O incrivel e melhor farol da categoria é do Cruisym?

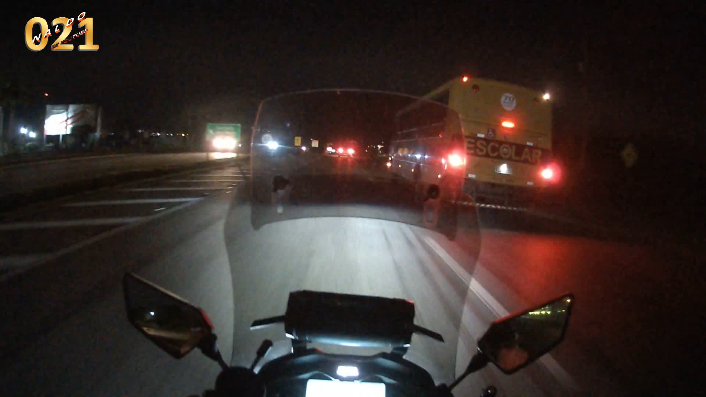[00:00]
Isso aí meus amigos, mais uma noite aqui gravando Minha câmera não é tão boa para aparecer o painel visível Olha aí, ela dá um brilho, não mexi aqui na configuração para a noite Deixo de um jeito só, mas olha o farol, olha isso Fala sério, vou passar essa parte de luzes aqui
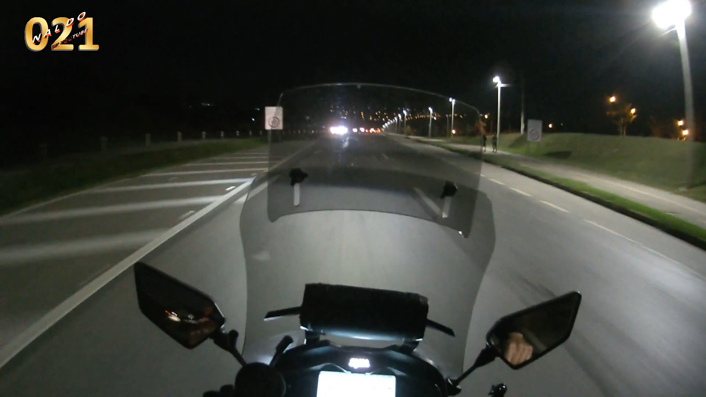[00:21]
A gente vai botar do lado dos carros Para vocês terem uma ideia do farol excelente que eu amo Que eu amo, eu amo esse farolzinho A noite eu viajo, a noite eu viajo, olha o que eu quero com isso aqui Sensacional, então eu vou mostrar Aqui a gente vai passar esse trechinho de luzes Mais algumas luzes aqui saindo de Sorocaba Eu dá fracrui, sim, deixa eu abaixar um pouco o som aqui Que senão vai dar direitos autorais e dá mesmo Daí eu não recebo os centavos de cada vídeo aí
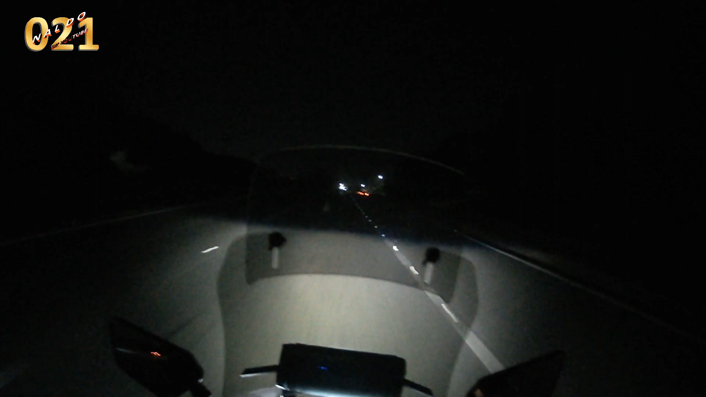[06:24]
Obviamente ele vai subir O alto um pouco mais Também Está aí Aqui tem umas luzes Um carro lá embaixo E Tum É demais É demais